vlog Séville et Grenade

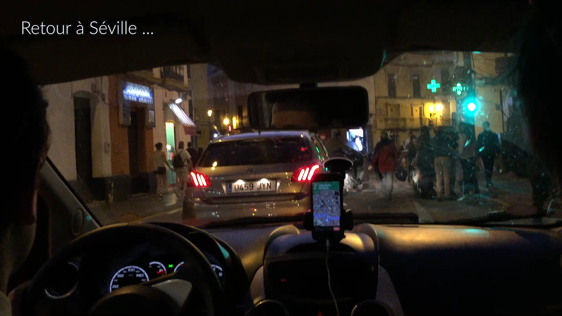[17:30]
En fait, la rue était barrée normalement. On est de retour à Séville. Sauf que Polo nous a sorti son meilleur espagnol, nous a sorti ses petits galons de pilote.
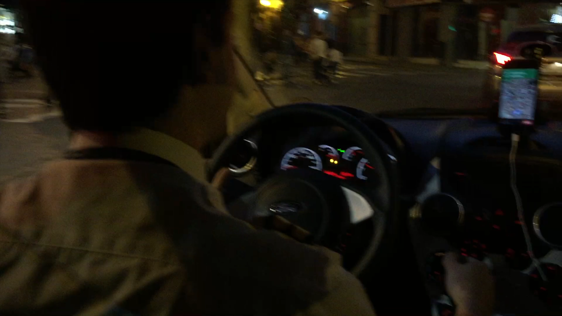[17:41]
Et grâce à ça, les flics nous ont laissé voilà, passer. Voilà, voilà. C'est magique. C'est le pouvoir de l'uniforme, ma gueule. Tout à fait. Sublime, sublime.
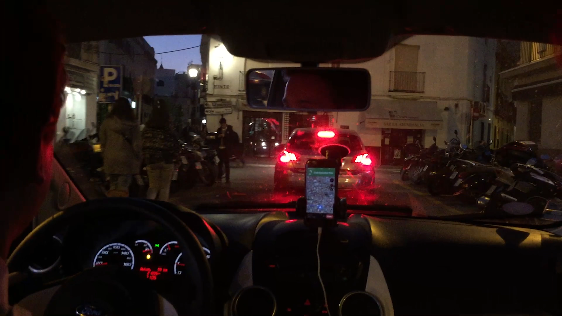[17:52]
Bon, on n'est pas encore arrivé, mais on a déjà passé le premier barrage. Ça promet. Plus donc.